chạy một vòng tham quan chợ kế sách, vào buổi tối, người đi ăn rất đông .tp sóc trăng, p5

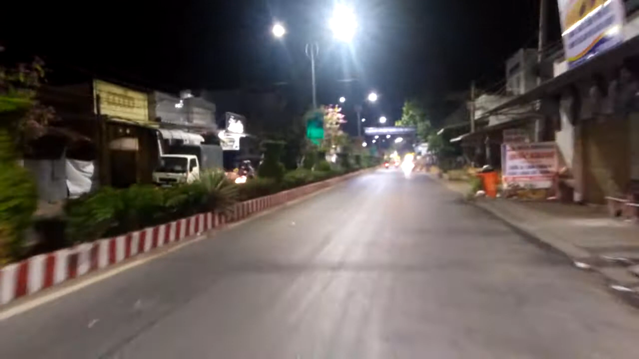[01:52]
Đường rất là thẳng và rất đẹp
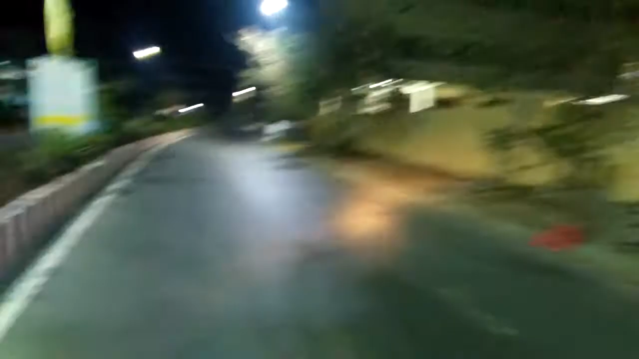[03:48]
Đường rất là thẳng và rất là đẹp